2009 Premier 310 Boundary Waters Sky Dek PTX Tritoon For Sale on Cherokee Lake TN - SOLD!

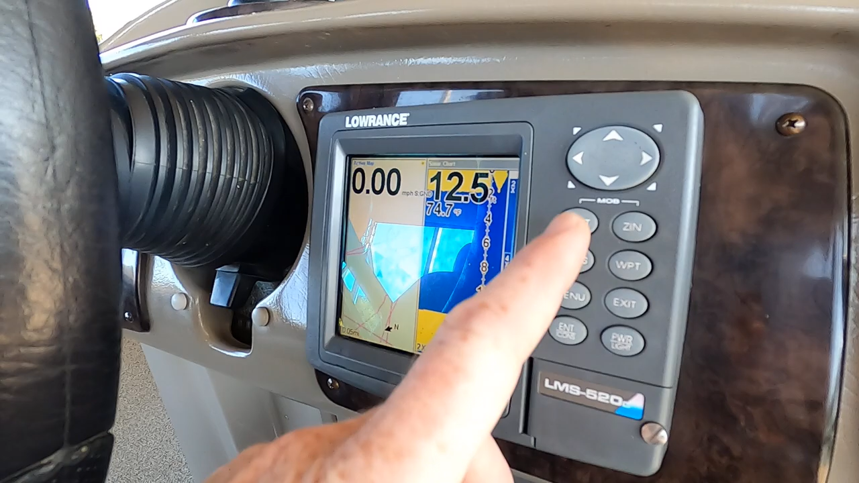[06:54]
On screen: speed 0.00 mph
so you've got a gps map I've got the dual screens up right here you can basically have either one of these screens
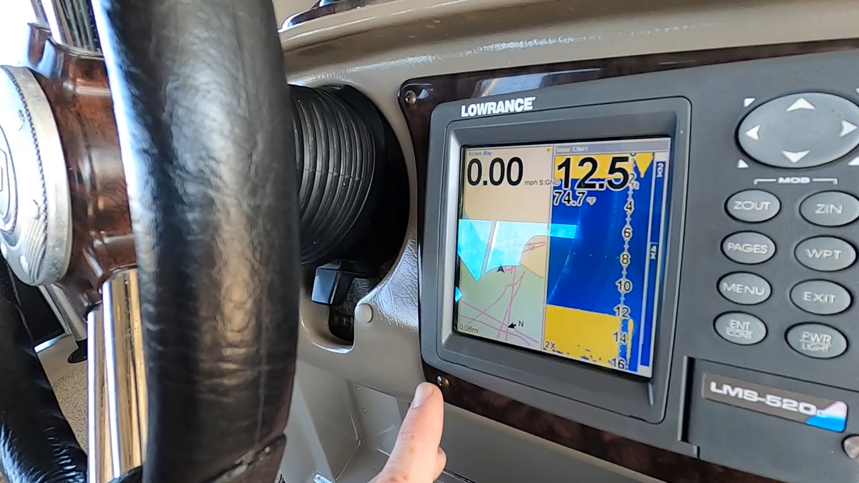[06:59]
On screen: speed 0.00 mph
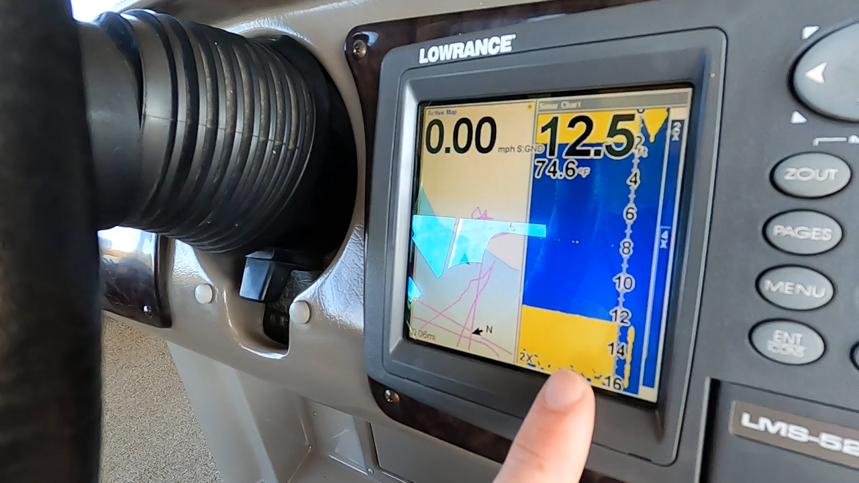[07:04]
On screen: water 74.6°F, speed 0.00 mph
or the combination of both this is a fish finder and depth finder showing around 12 and a half feet of water water temp 74.8 degrees and then here's your gps chart plotter on this side you can zoom out that's